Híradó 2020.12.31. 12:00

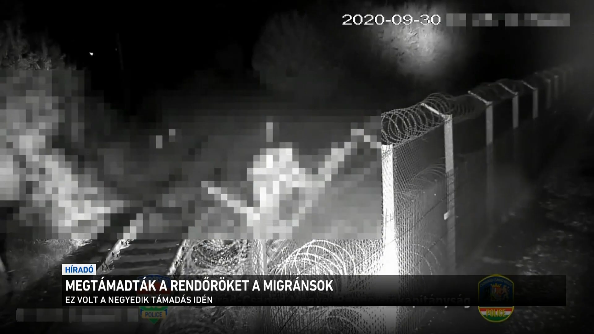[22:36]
40 agresszív bevándorló rohamozta meg a magyar államhatárt,
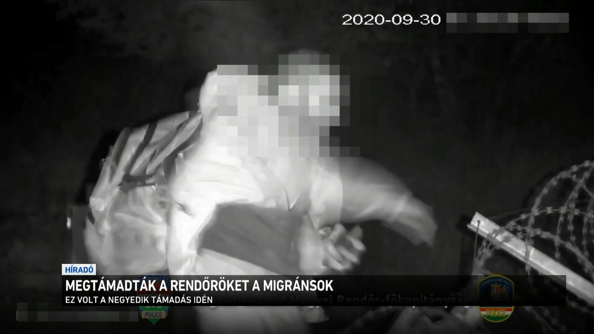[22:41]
kövekkel dobálták meg a rendőröket, a határszakaszt figyelő kamerát és a szolgálati autót is megrangálták. Közös közleményben tiltakozott több svédországi hírportál,